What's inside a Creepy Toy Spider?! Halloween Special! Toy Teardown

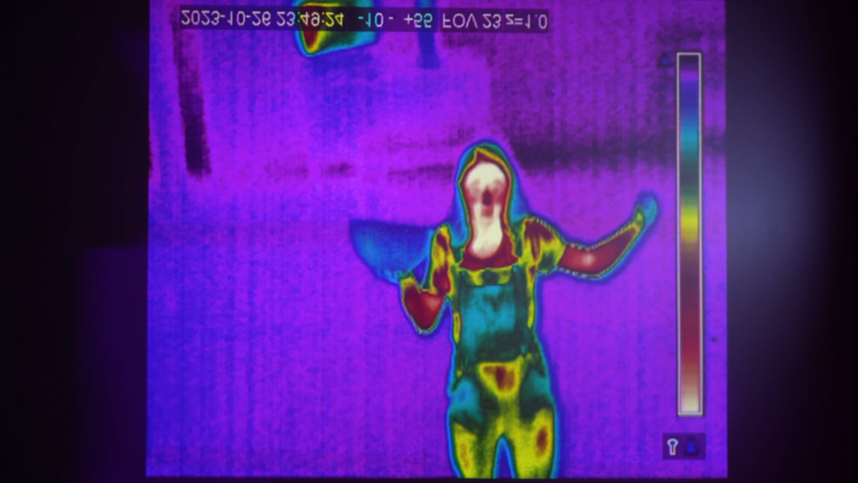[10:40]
can see infrared just like it sci-tech here at this infrared exhibit we've got a thermal camera here which actually shows infrared as heat so
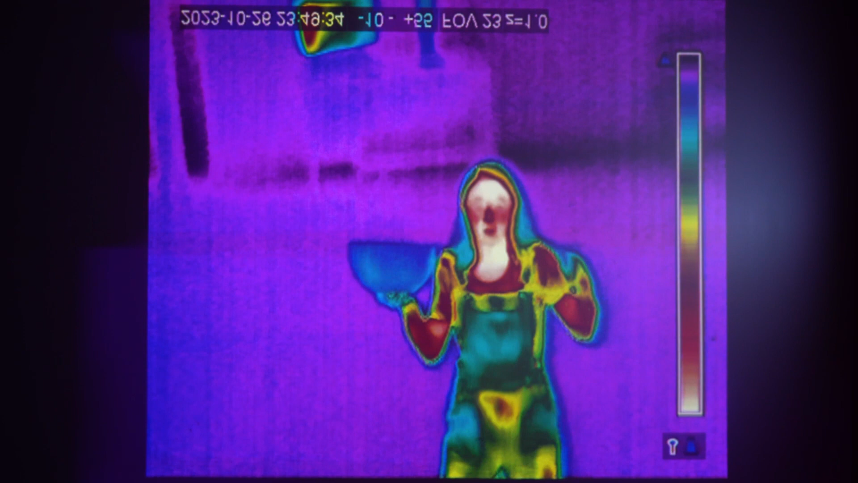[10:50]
the hotter parts of my body like my face is showing up white and the colder parts like this bowl
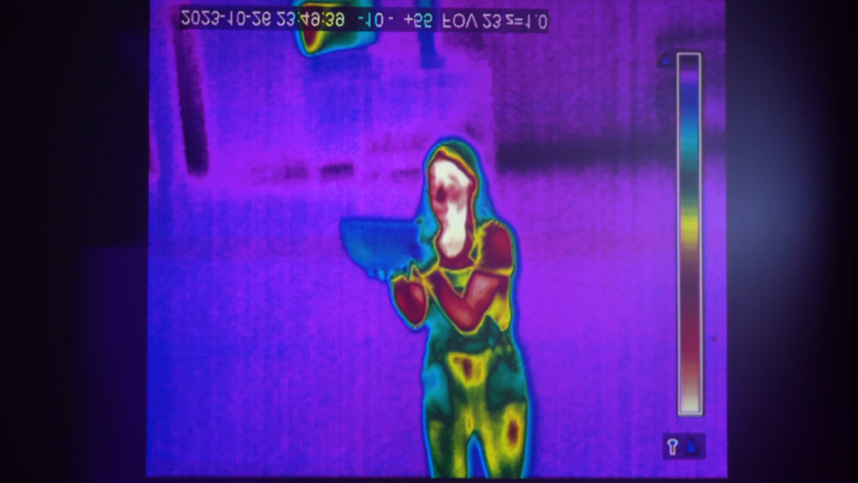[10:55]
are blue as you can see inside I've heated up some delicious popcorn from the